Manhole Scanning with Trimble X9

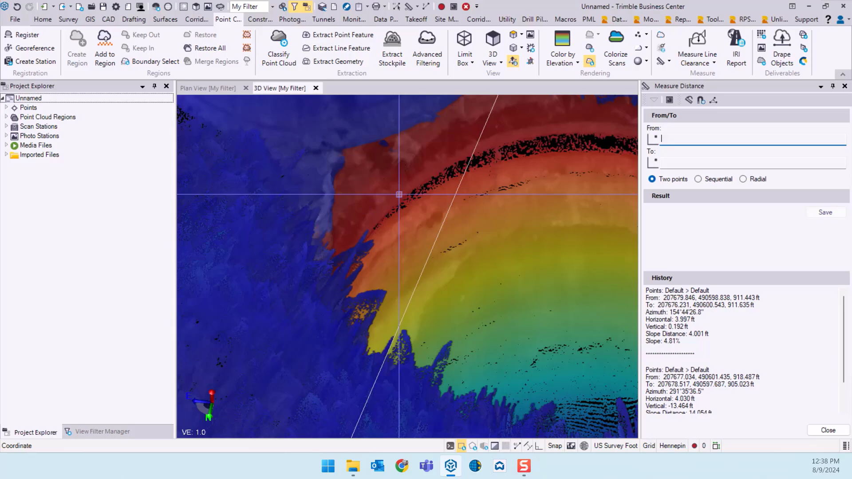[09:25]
So let's just say from the rim here down to the bottom maybe the pipe invert or something like that. So let's go of course since there's water it might be a little difficult so you have to maybe estimate.
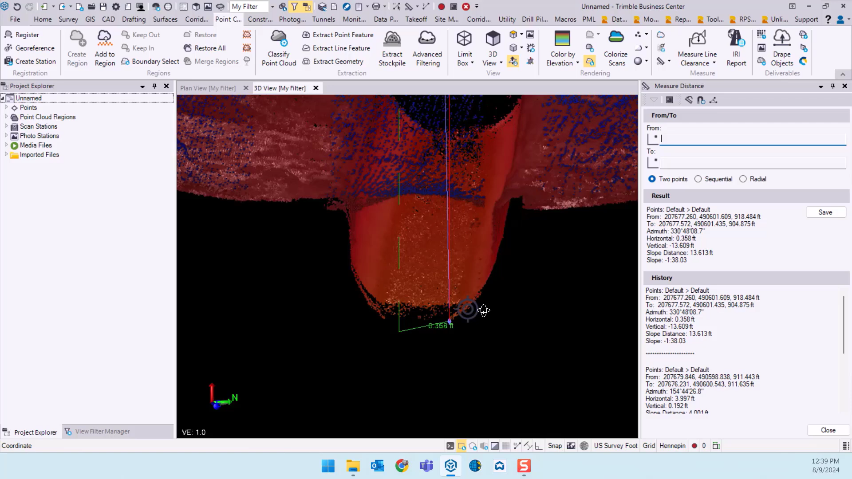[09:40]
But here we'll just pick that spot there on the pipe and we've got a distance of 13.609
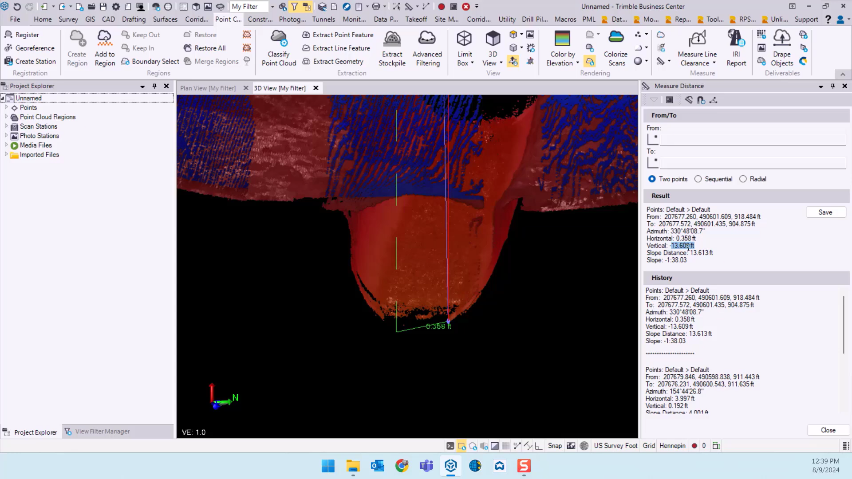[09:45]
feet from top to bottom.
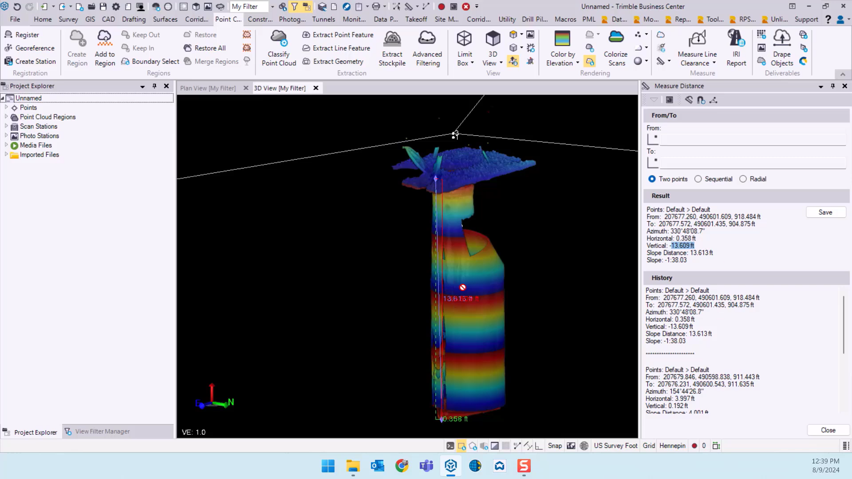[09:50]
If we wanted to just get a point coordinate let's say we could
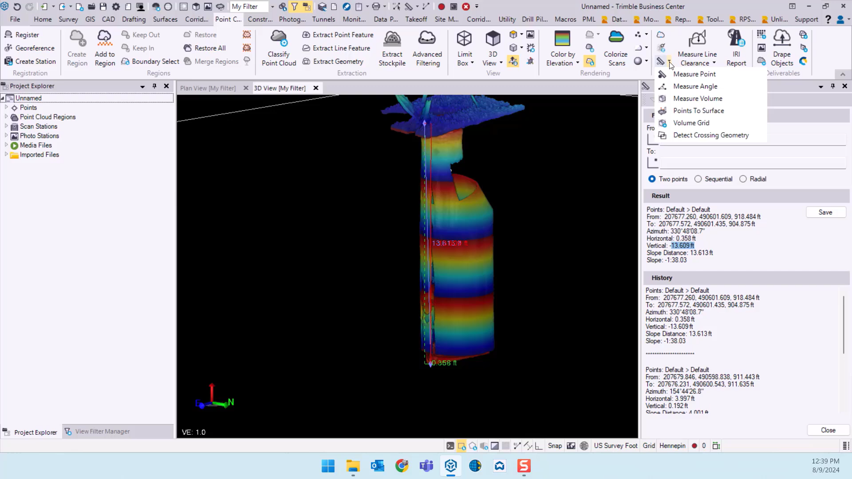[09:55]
use a very simple tool called measure point
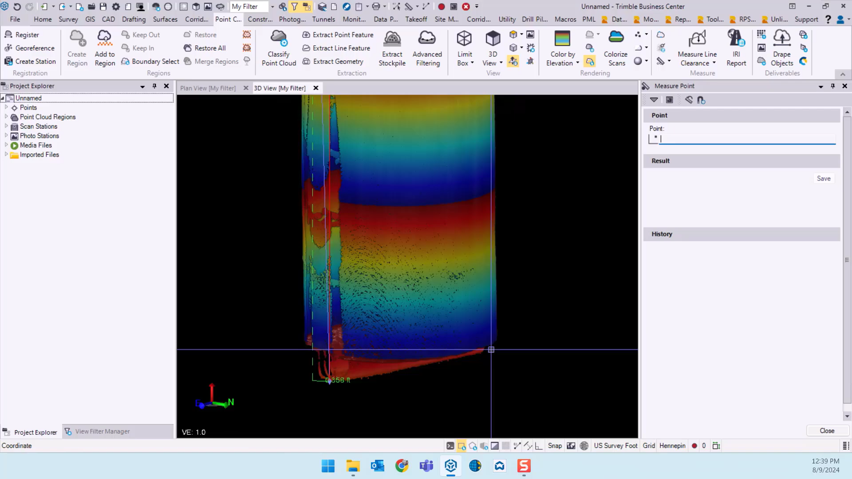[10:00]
and just pick any spot really that you want to get a point coordinate on.
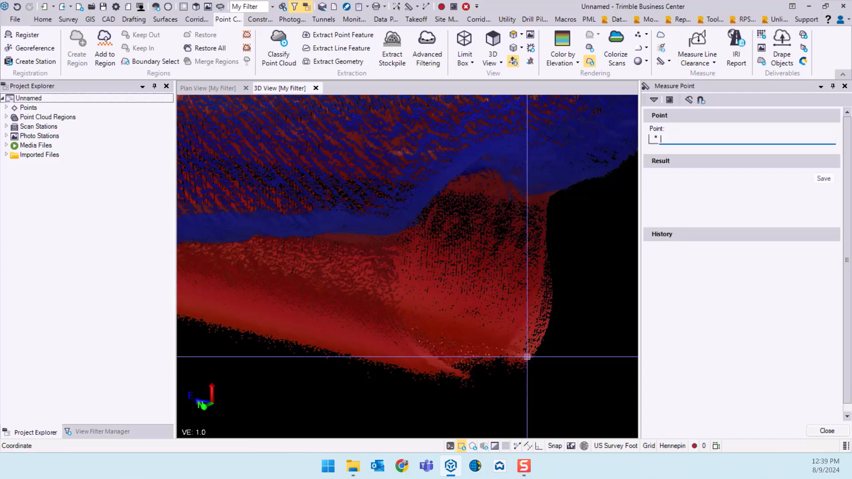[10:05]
So I'll just pick this point right here. You can see there we've got our northing easting and
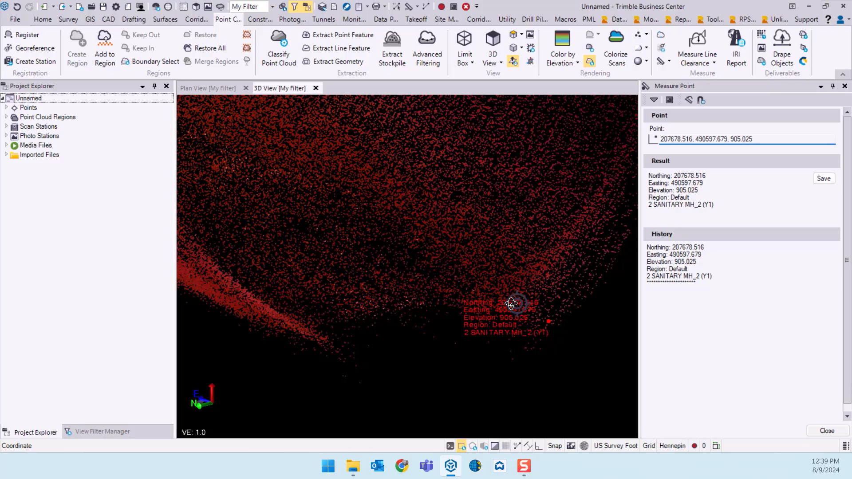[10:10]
elevation on that point that we could save. Put that on a point layer something like that.